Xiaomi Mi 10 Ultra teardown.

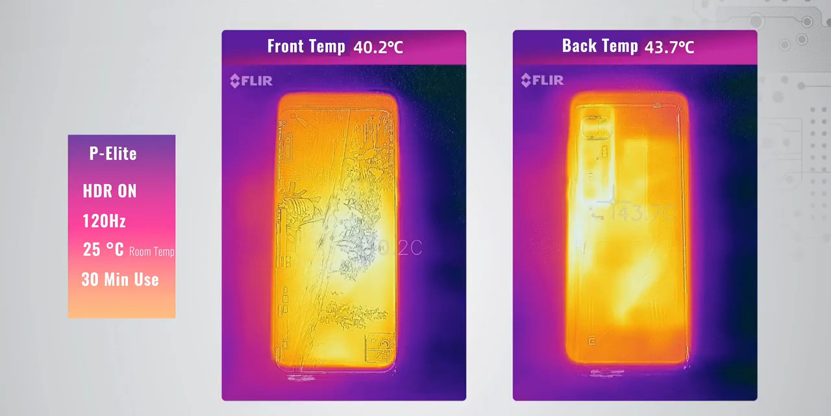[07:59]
With the HDR on and 120Hz high refresh rate at 25 degrees room temperature using it for 30 minutes, we get 40.2 degrees on the front and 43.7 degrees on the back. On the back, it is hotter. Compared to the Black Shark 3S and the Legion Phone Dwell, it is surprisingly cooler than the Legion Phone on the front with a difference of 3.6 degrees but hotter than the Black Shark 3S by 1.4 degrees.
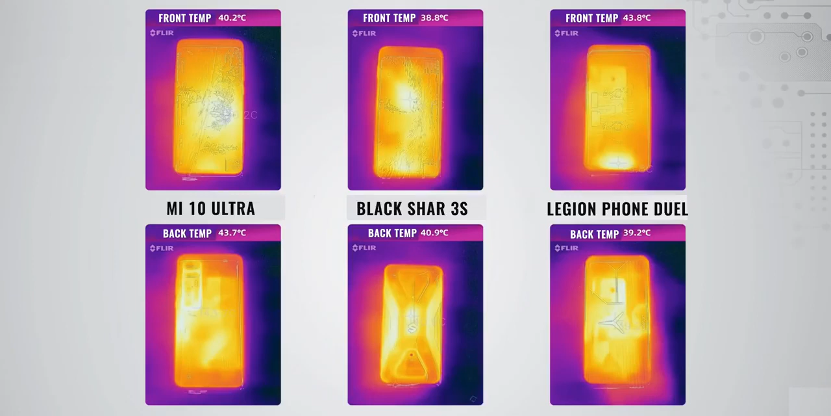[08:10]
Not a big difference though. On the back, it is hotter than both the Black Shark 3S and the Legion Phone Dwell. Ok, let's call it a day. Thanks for watching. I'll see you soon. Bye.